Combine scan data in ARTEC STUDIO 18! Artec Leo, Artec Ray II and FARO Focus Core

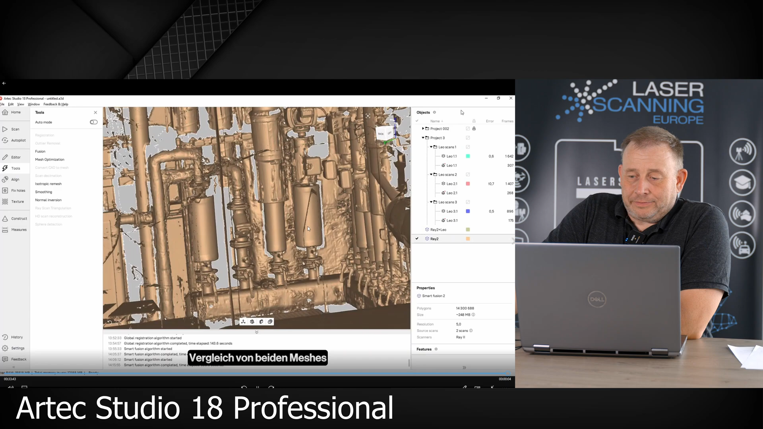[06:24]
Then we move forward. Because we had these. Now the interest. Did we can do it also. If you have not an arctic ray.
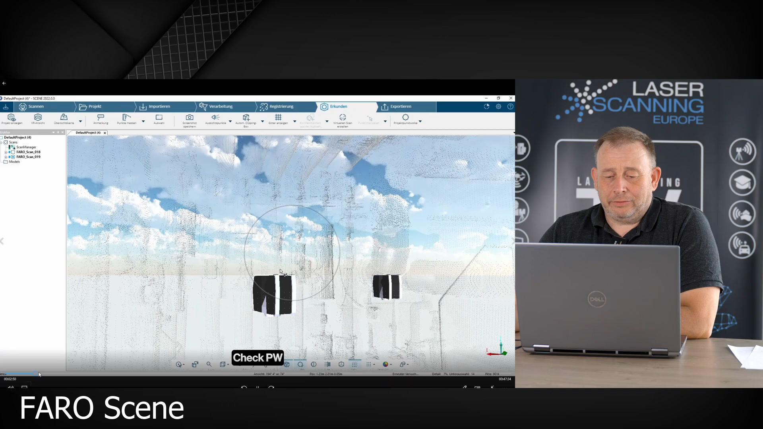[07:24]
With a. Registration. Everything green here. So as. Means to us.
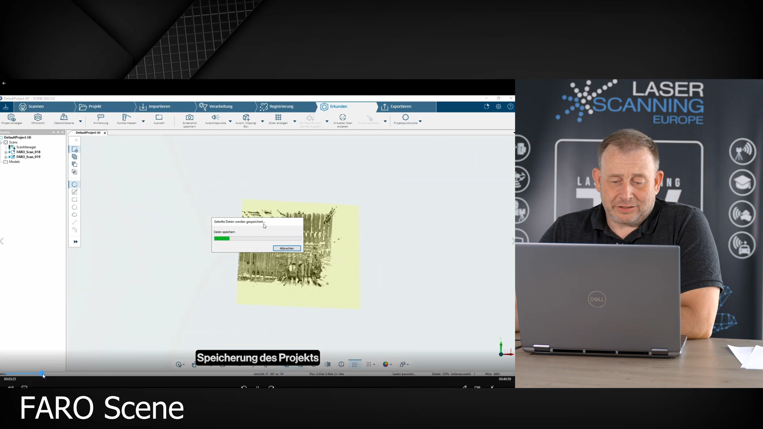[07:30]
This is okay. So afterwards. We have to. Developed here. I think it's.
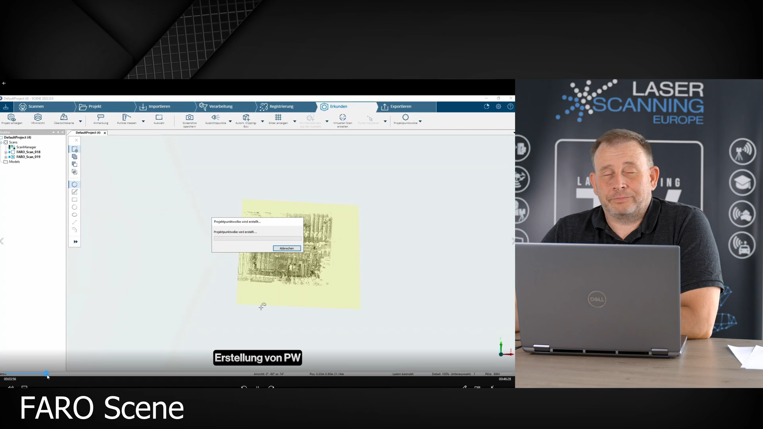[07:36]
What you call. A database. So. They call it. Project point cloud. After we have. The project point cloud. Done.
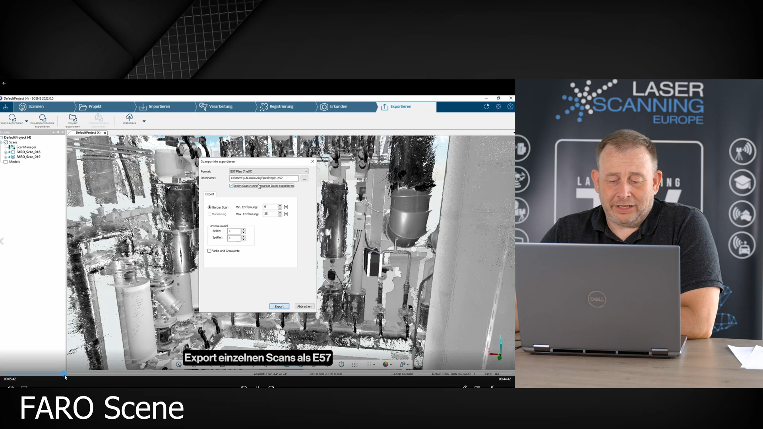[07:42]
We export. Each scan. As single. E57 scan. For the guys. Who are not. Maybe so family.
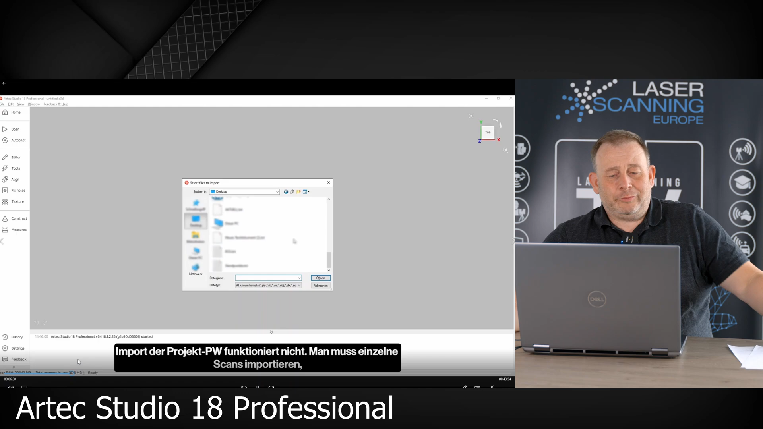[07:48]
E57. Is in. Kind of. Ascii format. And this. Like in. Format. Which. Most scanner. Provider. Support. In many. Softwares. So. It's like. An exchange. Like. Something like. A DXF. Point cloud.
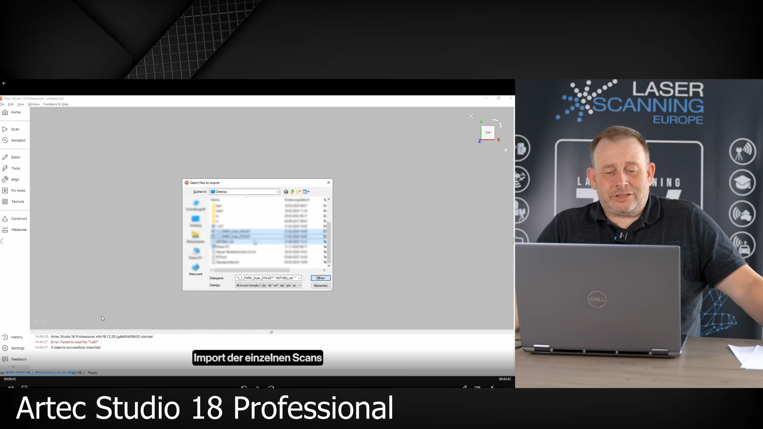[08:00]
So. We export. And then. We import. Now. The data. Set. The single. Scans. In.
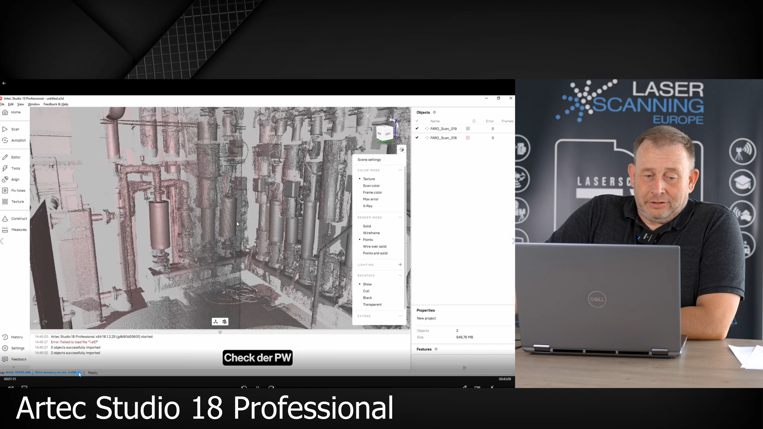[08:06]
Arctic. Studio. We also. This point cloud. Here. If the point cloud.
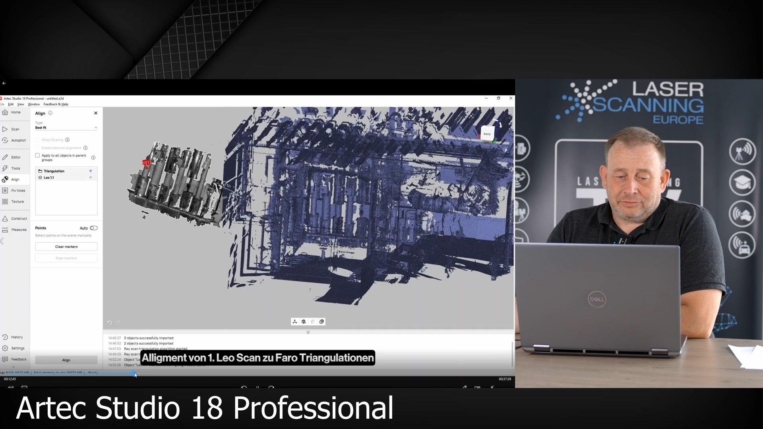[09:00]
using this pre-alignment tool, clicking three points, the area is collected,
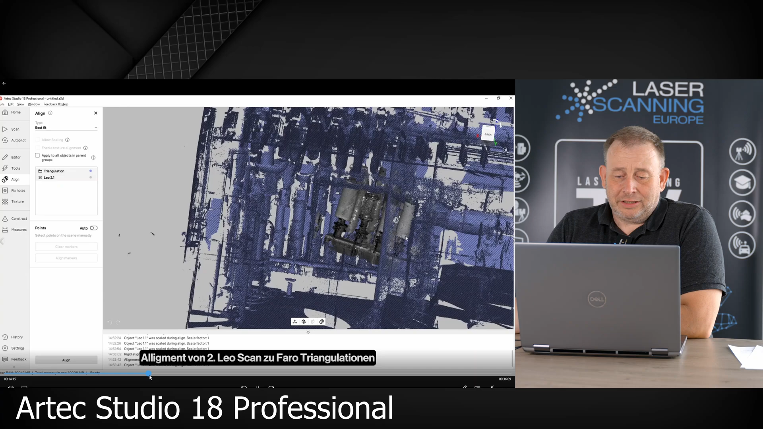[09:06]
take another one, put in three points, it's collected, we do another one, put in these other three points and have this rough collection.
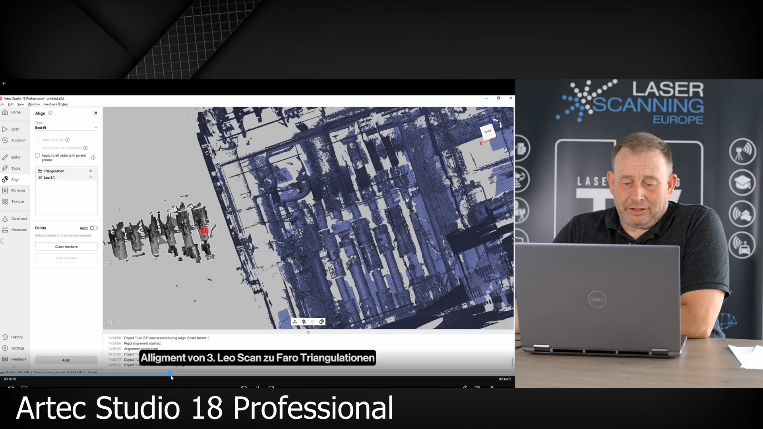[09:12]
So then we check this alignment, basically alignment looks okay, and afterwards we registration the Leo scans all together with the Farage reangulation dataset in the next step.
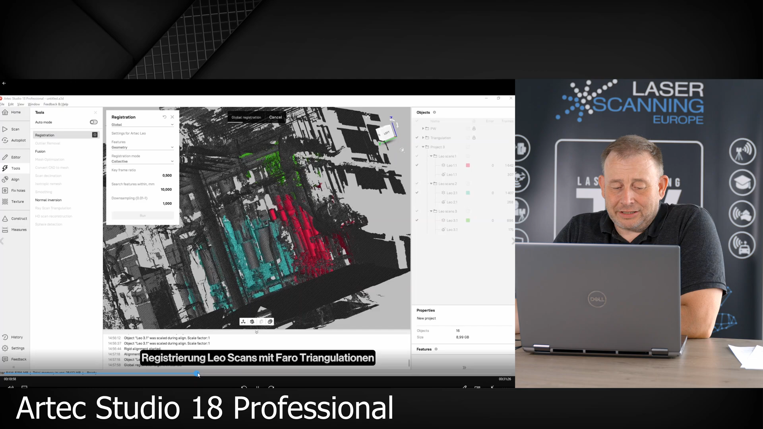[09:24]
I think maybe it took a little bit of time, not so long. So afterwards we check the registration, the registration looks okay here for us, and we do now a mesh overall with the mesh functionality from this ARTIC software.
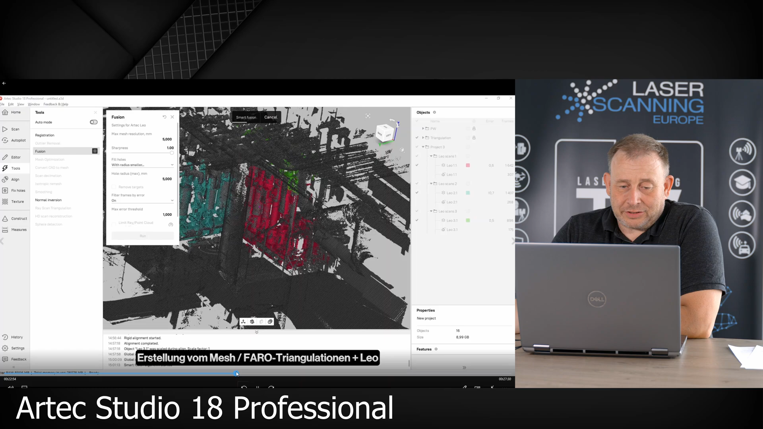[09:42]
And you see we use also the Smart Fusion, and finally we get, it takes a little time because it's real time here, so then we check the mesh.
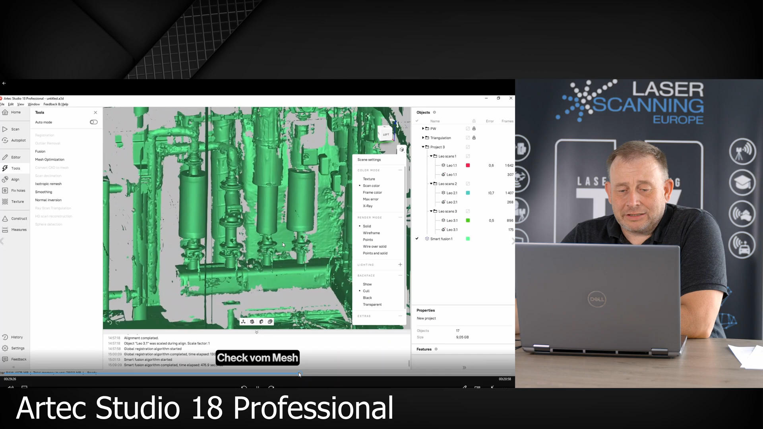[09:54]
Now we have also a data set from the FerroScanner, a mesh together with the three point clouds all aligned, and the data set looks also fine here for us.
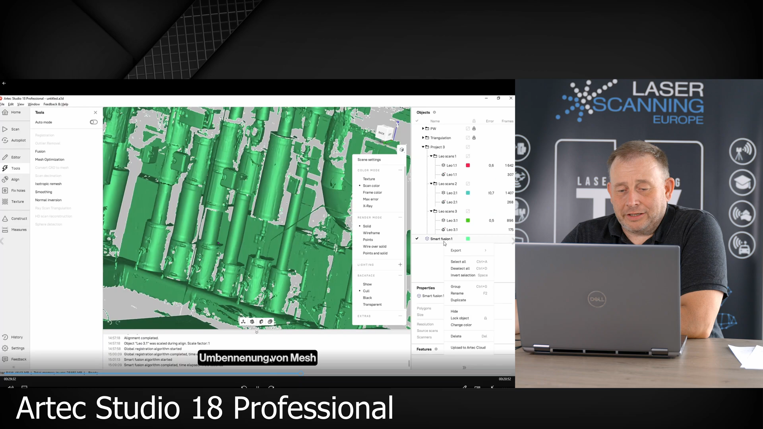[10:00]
We don't can see also any double lines here in the check. So then I think we rename this mesh. Then we make also a mesh only on from the Farage reangulation. It is something, the reangulation is done on the view from the bubble view from the scanner. It's like more 2D and the mesh is the density, it's the focus inside the density, or it's like the density of the mesh. So it's a different processing process.
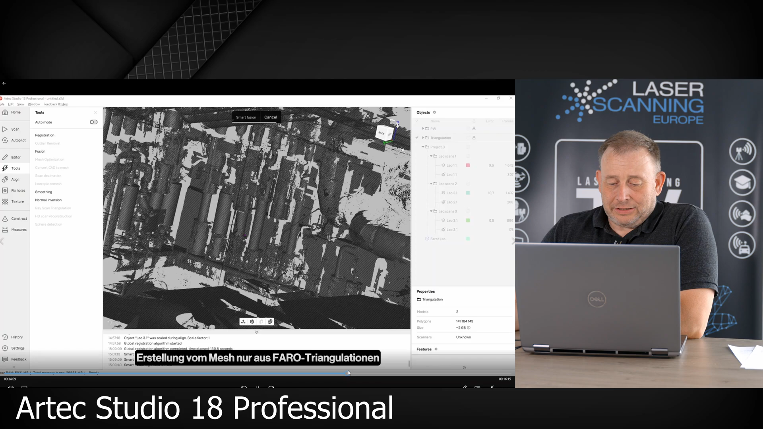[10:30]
So and then we generate this mesh also from the triangulation. And now we can compare the meshes from triangulation and from the original Farage scans and the triangulation from Farage scans and scans.
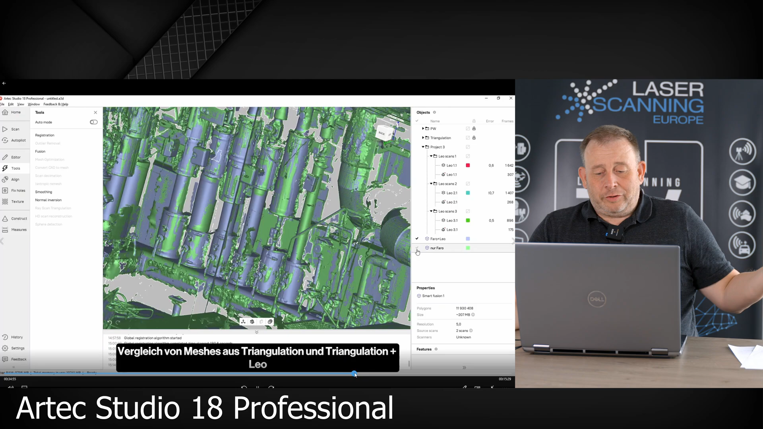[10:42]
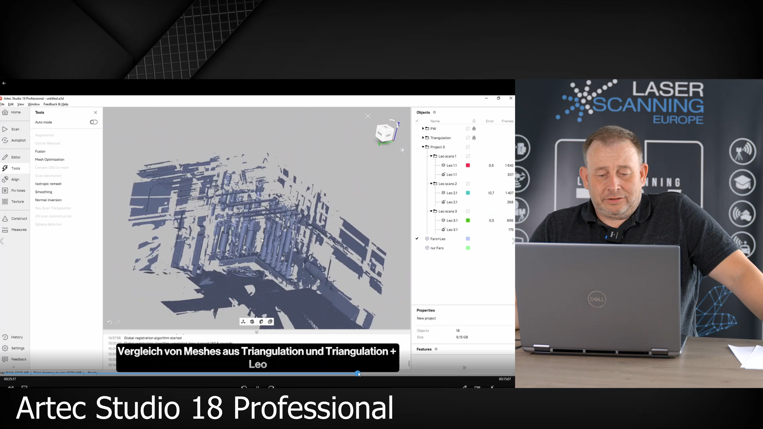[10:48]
And of course you see here that this one will be more dense as the other ones. So to get this information out.